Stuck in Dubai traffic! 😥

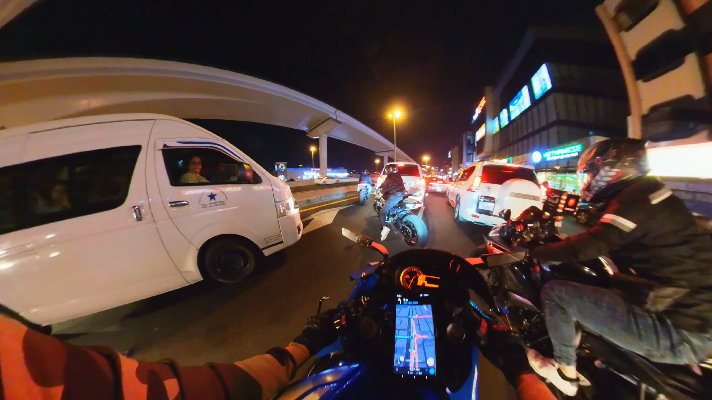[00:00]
This area especially gets very crowded because this entire line is filled with restaurants and everything.
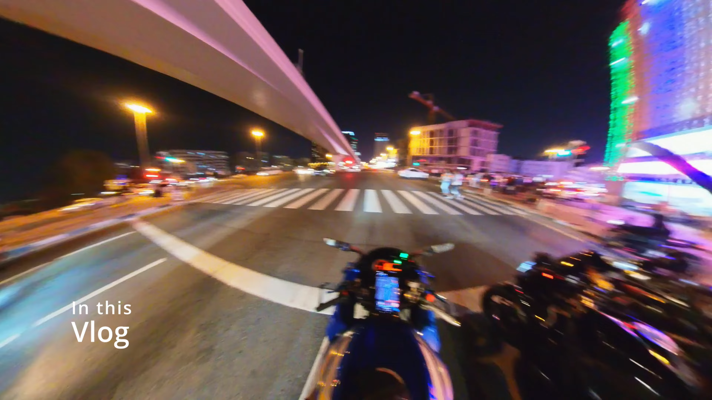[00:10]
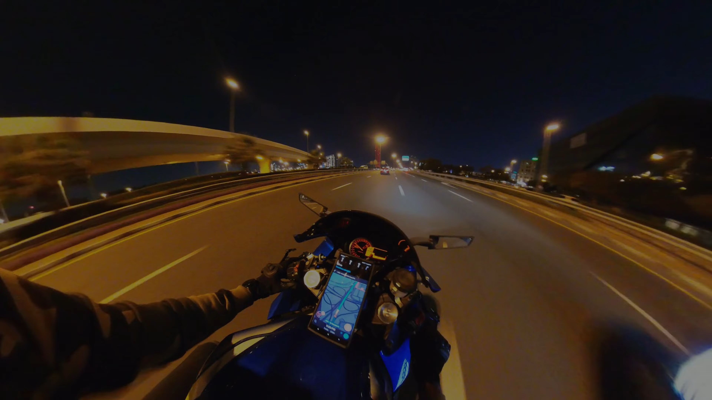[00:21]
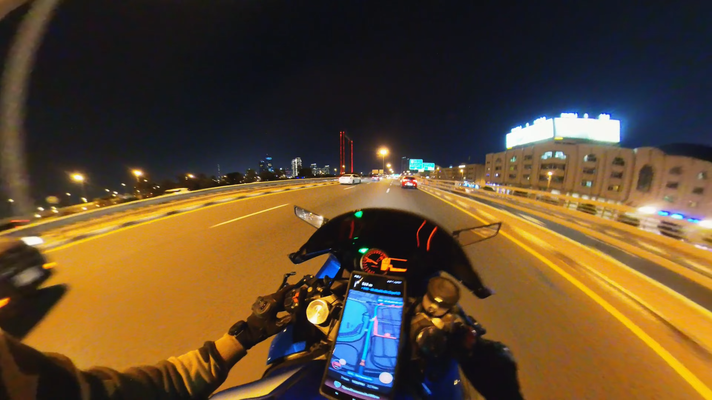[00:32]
This area is very crowded with restaurants and restaurants and restaurants.
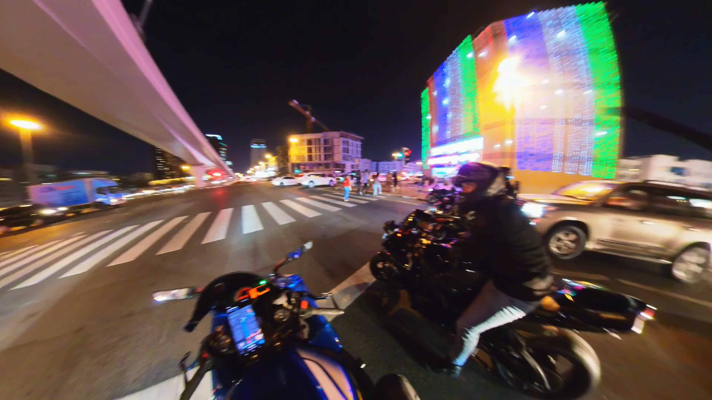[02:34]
In fact, it's too much crowd, literally everyone is here, looking here only. Pizza Hut, Pizza Hut, right? The whole world is looking here only. And the bike is getting... He'll leave it behind traffic.